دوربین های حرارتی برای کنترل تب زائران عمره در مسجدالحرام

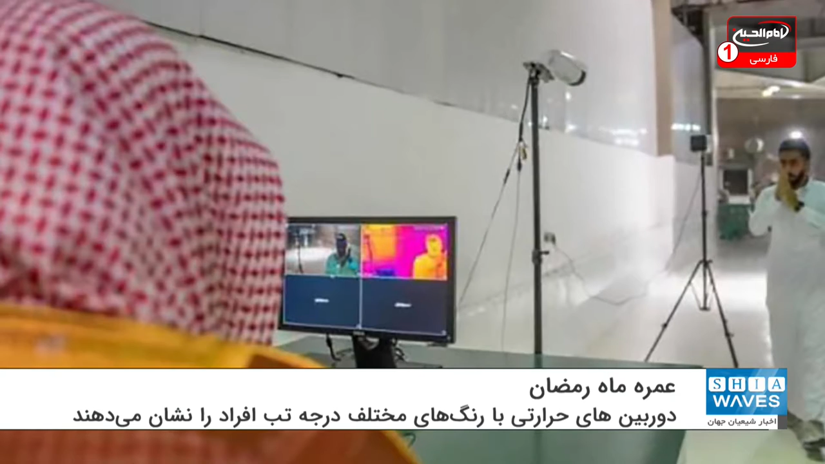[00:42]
ی طب افراد را به خوبی تشخیص دهند بنابراین گزارش تعداد دوربین های حرارتی و مسیرهای ورودی زایران به مسعود الحرام افضایش یافته